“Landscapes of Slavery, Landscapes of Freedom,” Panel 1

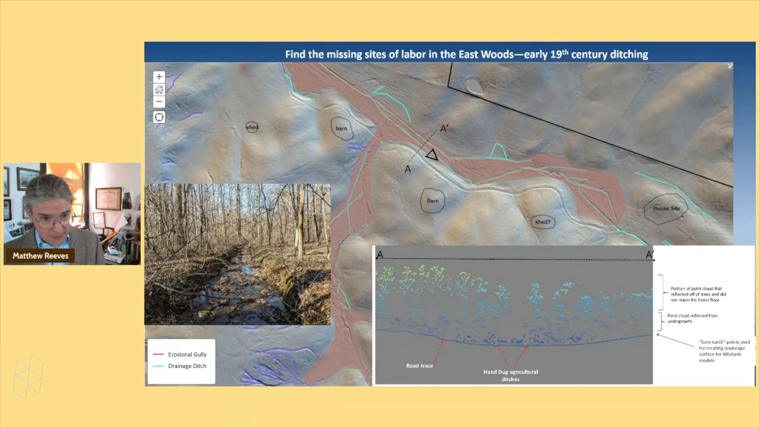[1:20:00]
is they surround an area where you can literally see the last set of plow furrows these orange lines that are in the ground you can't see them
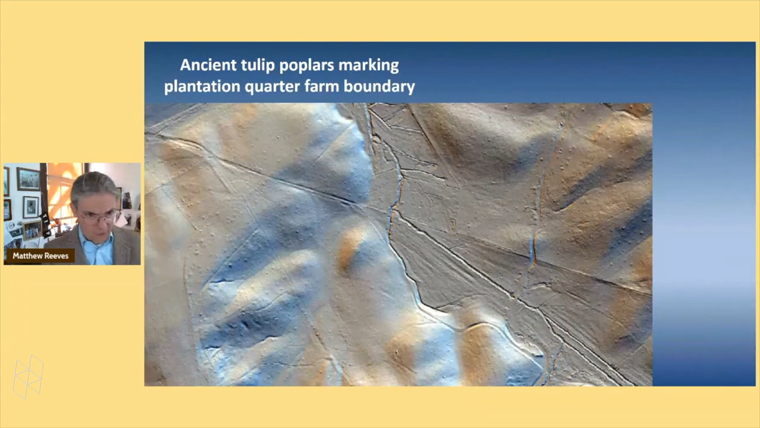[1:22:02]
enlightening to us because it's a set of double uh tulip poplars that mark what was a property line uh in the 1840s and based on the dendro
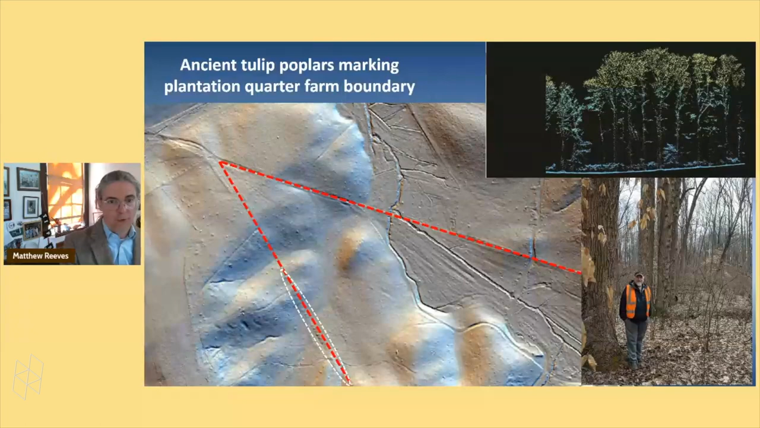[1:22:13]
of these trees these trees were uh first sprouted in around the 1790s and